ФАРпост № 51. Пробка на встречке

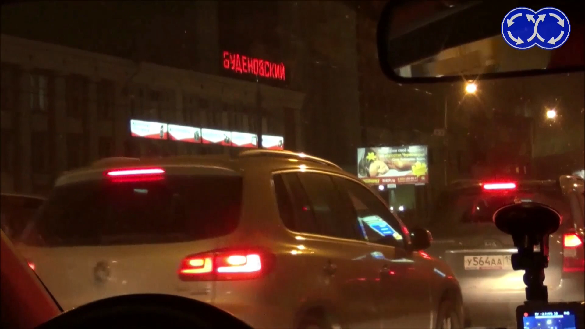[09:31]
Мы старцуем с того самого светофора, где мы снимали кучу нарушителей. Засечем, сколько времени потребуется нам, чтобы доехать до шоссе-энтузиастов. Ну и вот, собственно, мы выезжаем с проспекта Буденного на шоссе-энтузиастов.
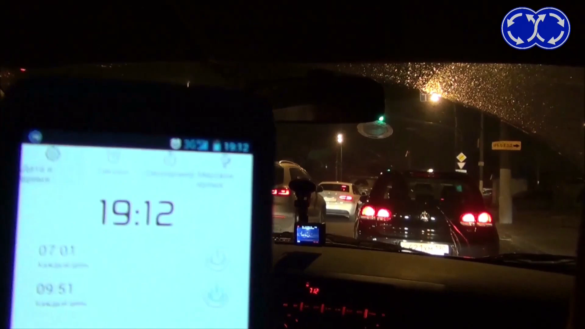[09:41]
Время 12 часов... Фу, 19 часов 12 минут. Мы потратили 5 минут, чтобы миновать этот отрезок пути, который люди объезжают с нарушениями и с риском для жизни.